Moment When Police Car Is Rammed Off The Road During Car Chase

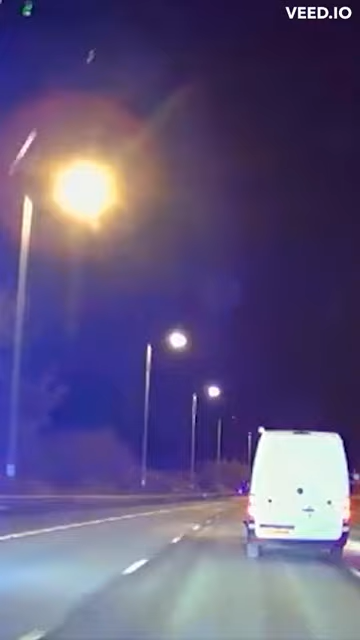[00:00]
This is a shocking moment when two prolific thieves decided to ram a police vehicle off the road. Thankfully, the two police officers were not seriously injured.